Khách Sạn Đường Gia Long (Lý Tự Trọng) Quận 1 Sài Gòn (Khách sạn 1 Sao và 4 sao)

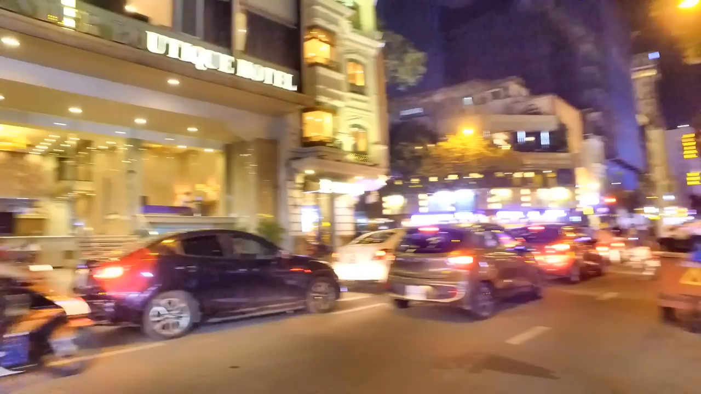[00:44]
Đó là khách sạn Lavender Beauty Queen,
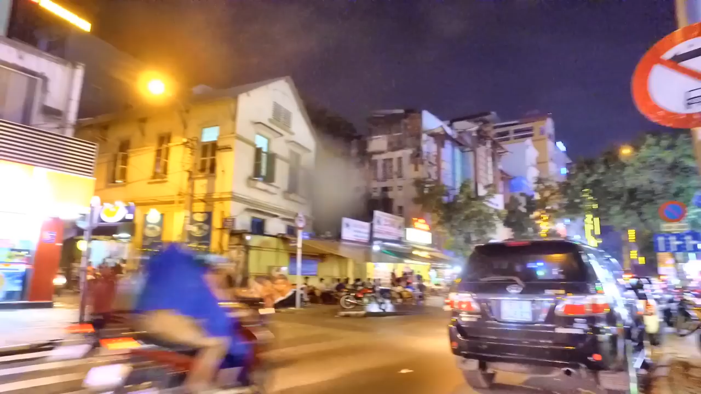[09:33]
Và trước mặt chúng ta đó là giao lộ Đặng Trần Côn và Gia Long. Mình sẽ đi một đoạn trong cái đường Đặng Trần Côn này, rồi chúng ta sẽ quay lại đường Gia Long nha.
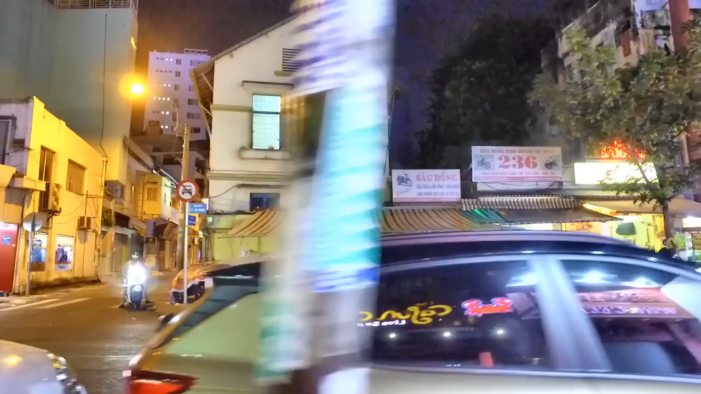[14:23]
236, ban ngày bán xe máy, buổi tối thì bán quán nhậu.
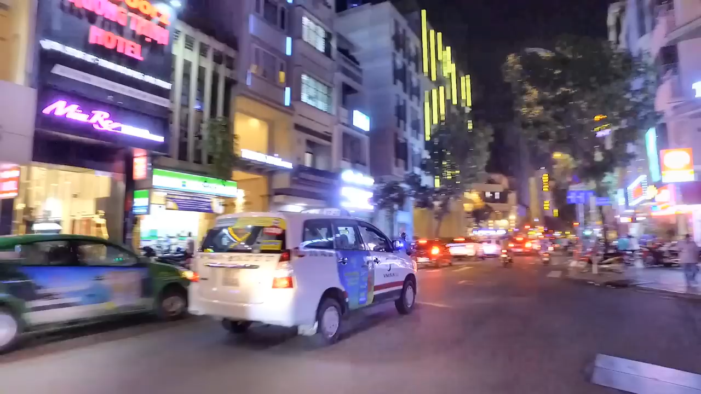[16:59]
Rồi chúng ta tiếp tục ha. Bên tay trái chúng ta, bên tay phải chúng ta đó là con đường Lê Anh Xuân.